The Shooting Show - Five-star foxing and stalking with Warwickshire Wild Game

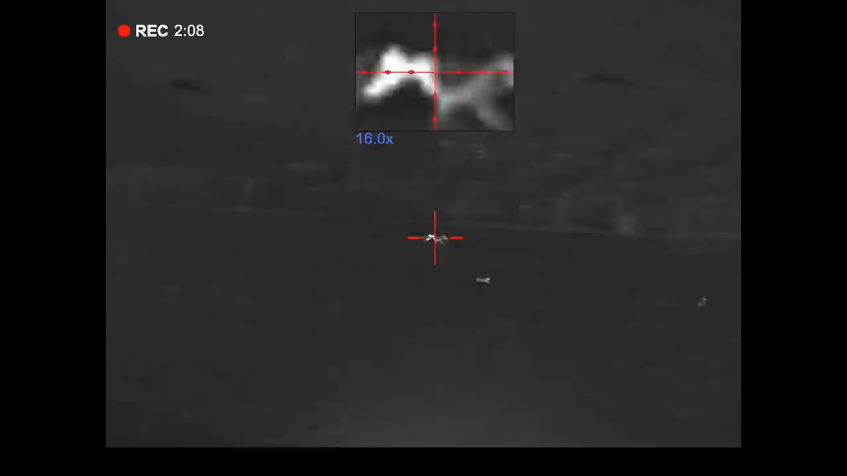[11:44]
and I wasn't sure if maybe I'd hit it low in the back end, or whether it was just mange, so I tracked it in the scope, and then took a running shot at it, and fortunately I managed to bolt it over with the first shot, and then just gave it one more just to quickly put it down. So that's the fox that I just shot that was on the run there, I don't want to handle it too much,
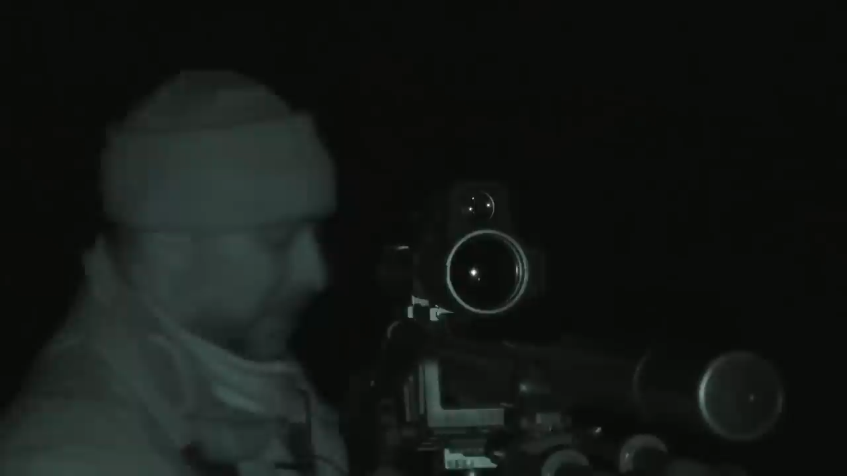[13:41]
That one was probably about 100 metres, bang on I should think.
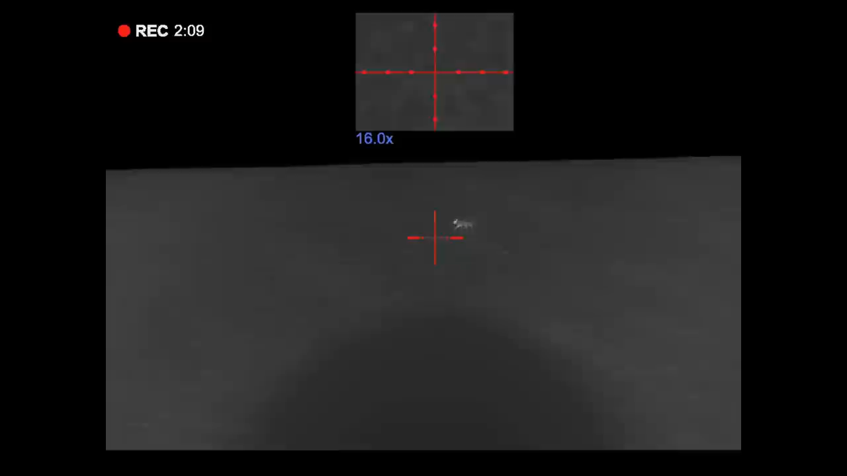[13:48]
I saw that probably 200 or 300 yards out and I gave it a squeak and came in lovely, came charging him.
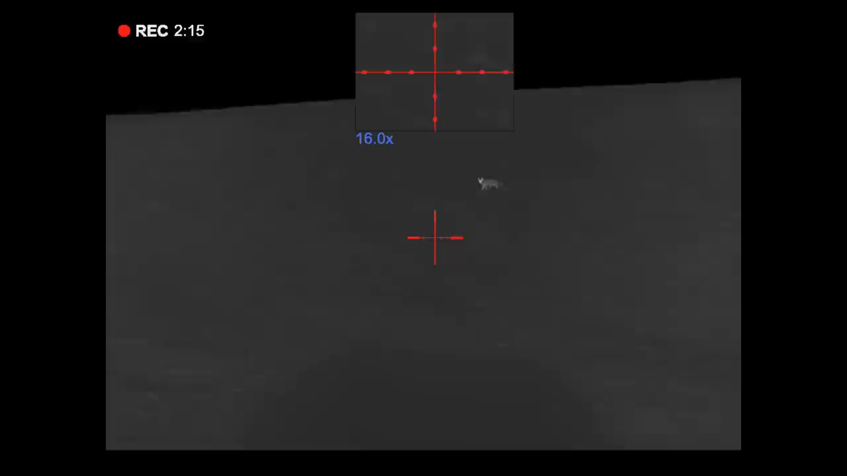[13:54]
Right, we'll have a look back up at the top of the bank there because I was pretty sure there was another one up there earlier, so we'll come and have a look.
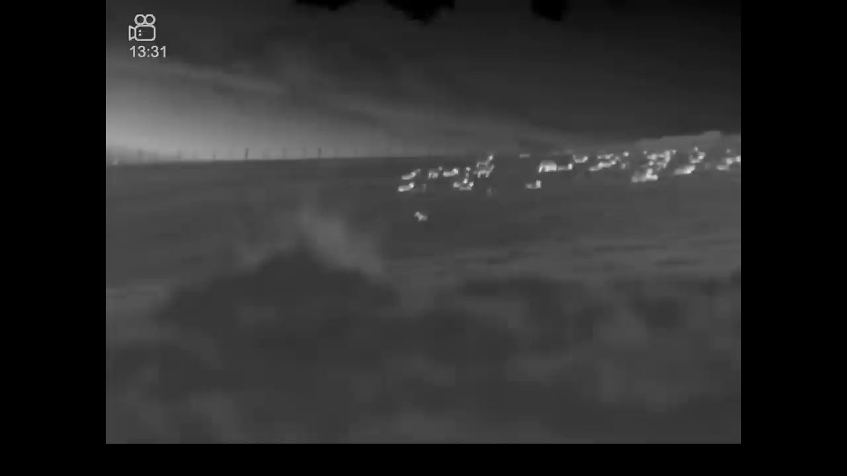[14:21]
There's a cox as well, I'll see if I can get a bit closer.
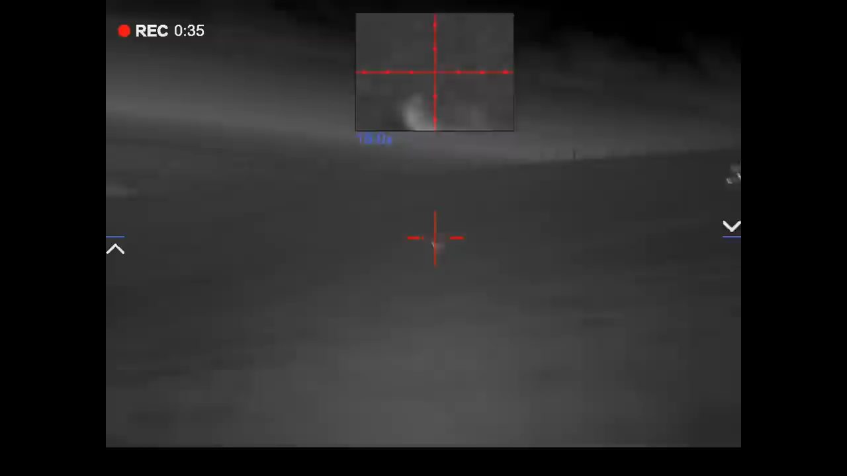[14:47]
And I would have said by the size of that boy he's got to be a boy and he is.
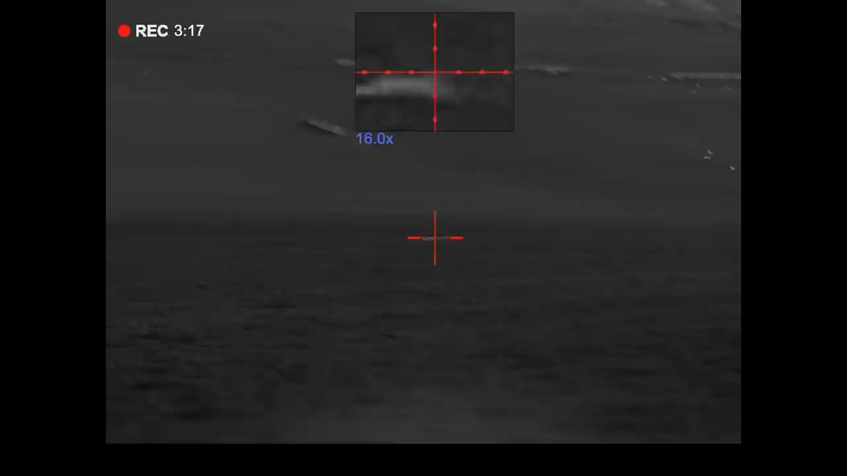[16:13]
I've got another fox up on the bank here,
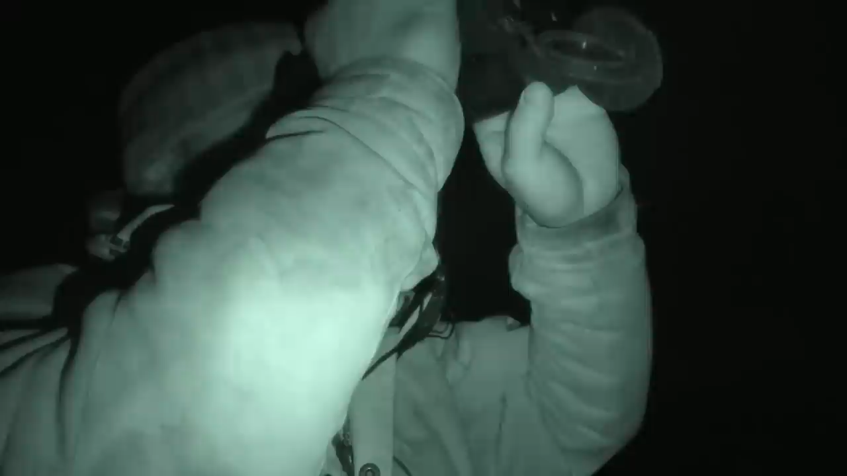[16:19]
it's a little way off but let's see if I can squeak him in. Hey!